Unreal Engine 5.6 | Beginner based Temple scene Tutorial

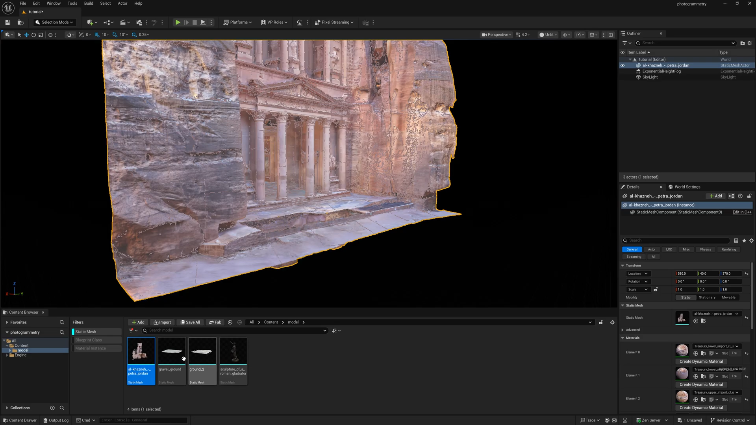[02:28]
we are going to add the grounds also So I have few grounds Simply drag and drop the ground here So let's skid-bass this So just move it down Place it here Slightly up So that it will blend with the ground And by holding
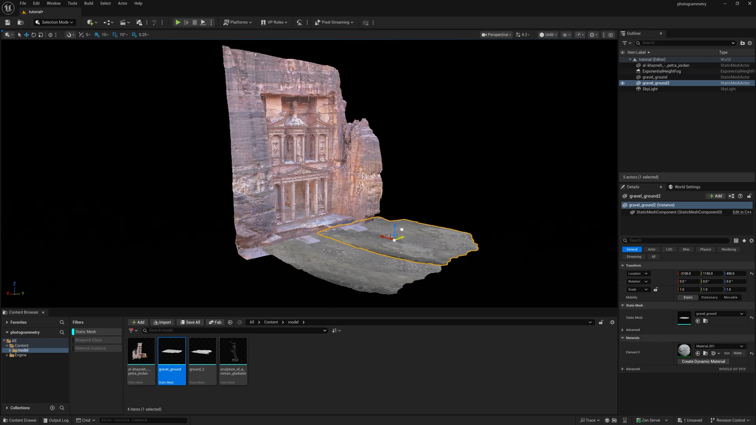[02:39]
Alt I am just rotating it a little bit So that it will blend properly So